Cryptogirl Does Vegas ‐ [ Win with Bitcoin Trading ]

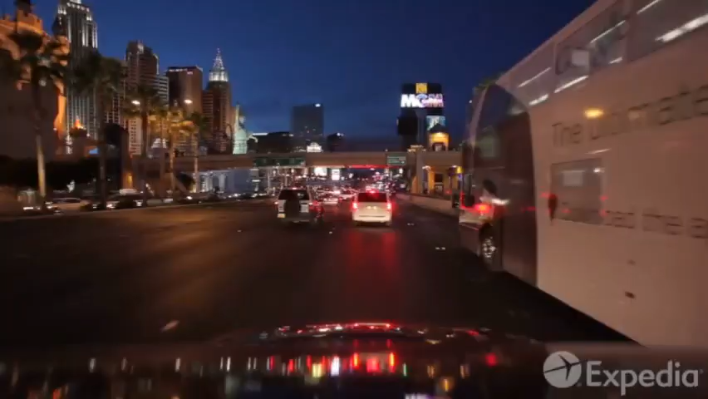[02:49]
Okay, now it's time to hit the strip If everything's big in Vegas,